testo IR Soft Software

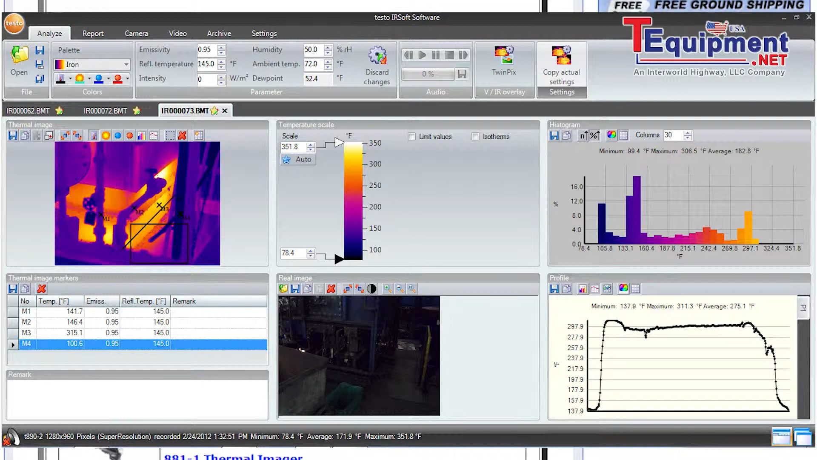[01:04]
On screen: scale top 351.8°F, scale bottom 78.4°F
Testo IRSoft software has three key features that sets it apart and makes it unique. It's easy to use through customizable and also fully-creatable reporting systems.
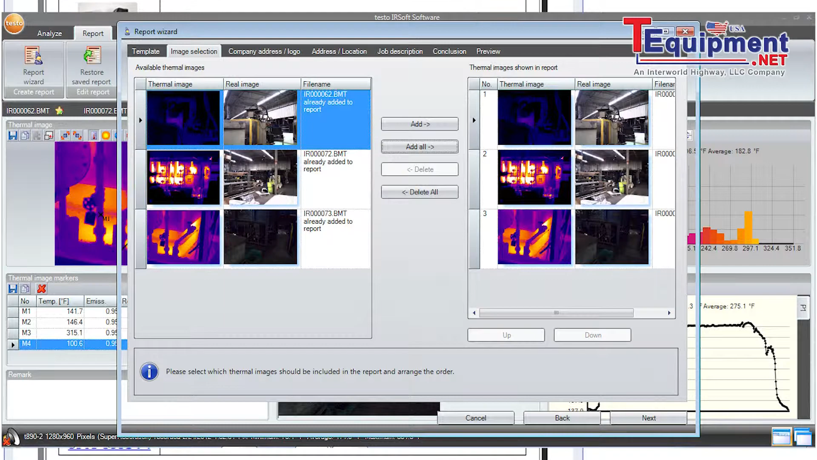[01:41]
Testo IRSoft also has a unique feature called TwinPix.
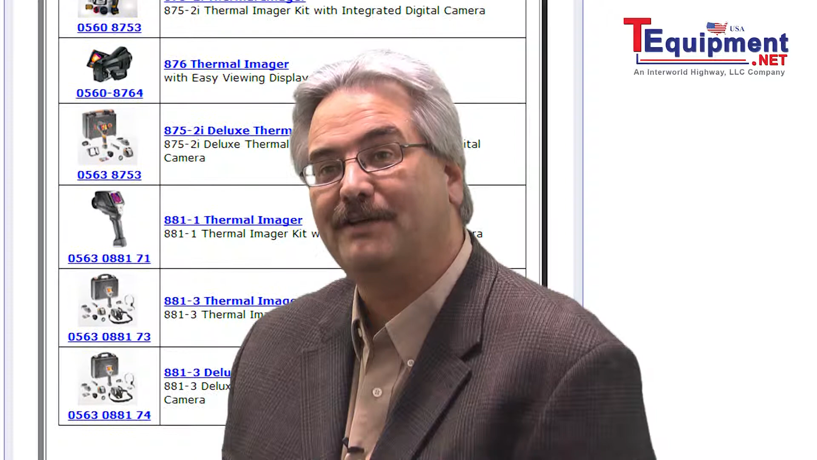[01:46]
TwinPix is the ability to overlay a
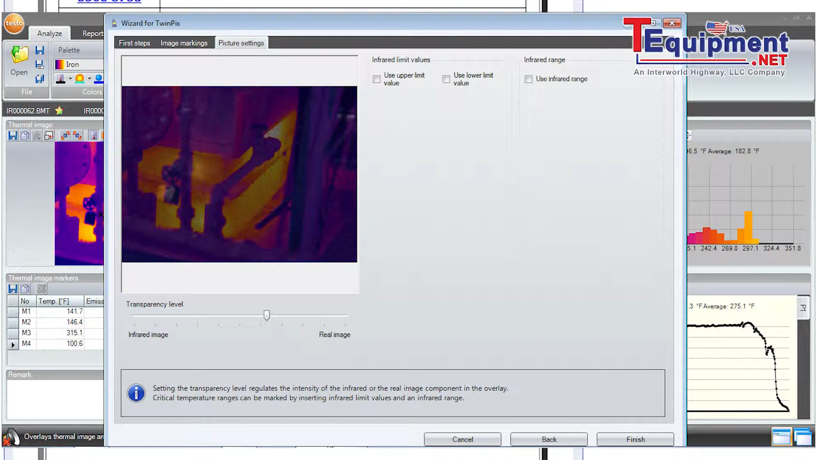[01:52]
thermal image as well as a visual digital image on top of each other to create a grounded reference for what you're looking at and where it's located.
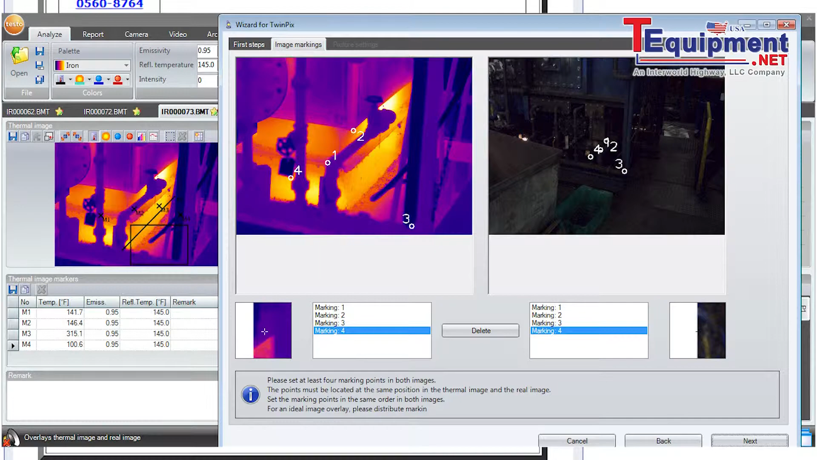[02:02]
It has the ability for full contrast control as well as opacity so you're able to determine how much of each image you blend together to achieve the desired results you need.